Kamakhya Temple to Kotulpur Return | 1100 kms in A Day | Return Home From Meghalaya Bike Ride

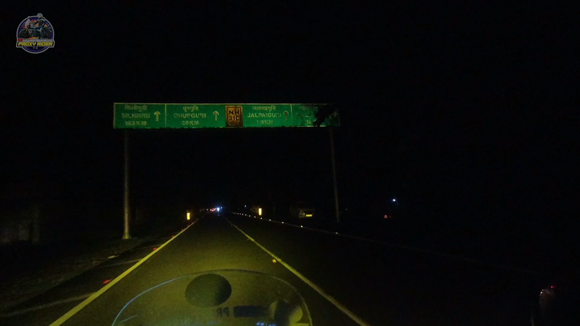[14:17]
सिलीगुड़ी 160C हम लोगों का प्लान थोड़ा चेंज हो गया, ये डिसीजन लिया कि हम लोग डायरेक्ट घर चला जाऊंगा रात में ड्राइव करके, नहीं रुकूंगा ये बस क्योंकि रात में मौसम बहुत अच्छे है, इसलिए फिर देखता हूँ क्या होता है। शहर में रहिए,
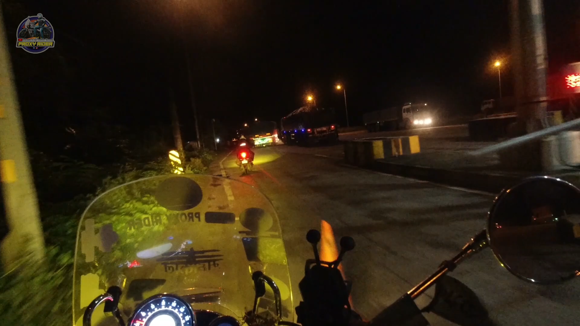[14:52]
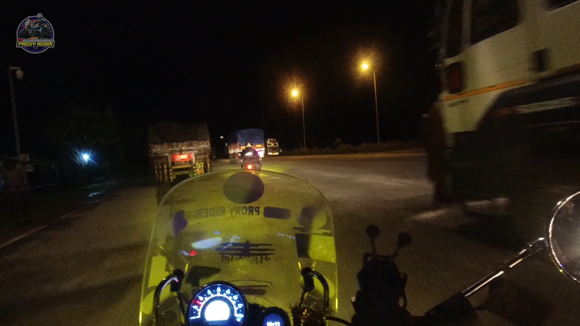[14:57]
जल्दापाड़ा से कुछ पहले ये टोल प्लाजा। तो गाइस हमरा डिनार करछि, ये डिनार जस्ट कम्प्लीट हलो, बजे एखन 12 AM।
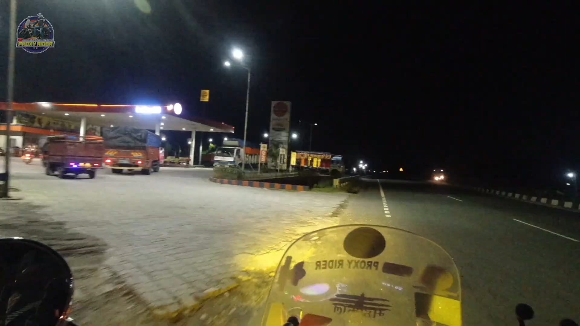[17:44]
पेट्रोल पंप पे जा रहा हूँ क्योंकि नाइट राइड है, पेट्रोल लेना ज़रूरी है। हर जगह पेट्रोल नहीं मिलेगा,
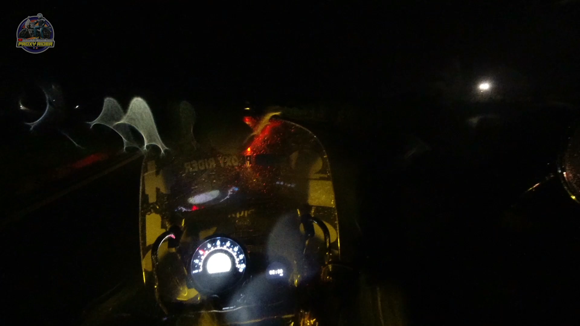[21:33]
फॉग लाइट है, येलो लाइट है, मगर फिर भी प्रॉब्लम आ रही है।